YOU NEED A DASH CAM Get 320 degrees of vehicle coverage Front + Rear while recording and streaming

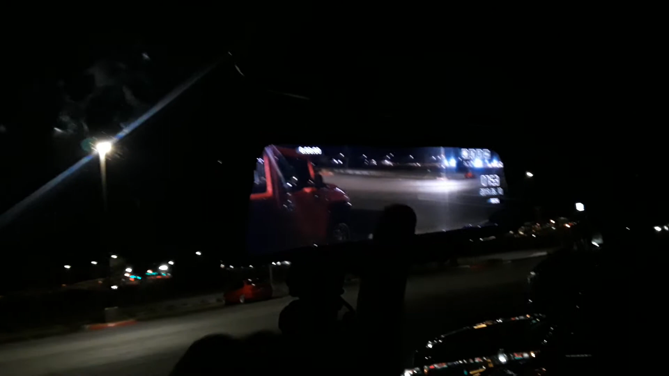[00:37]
This streams out the front and out the back at the same time and records it.
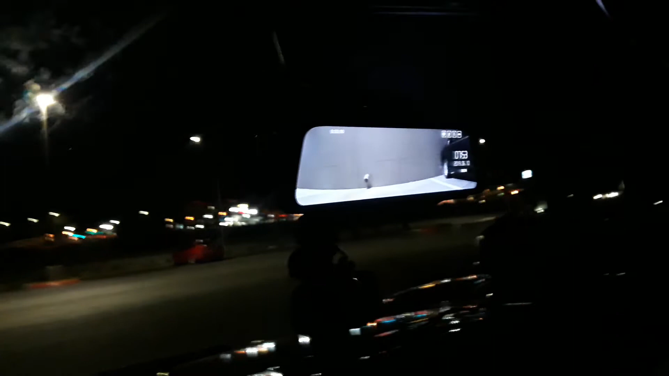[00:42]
It also does GPS time and date stamp but now the driver of this, as you can see,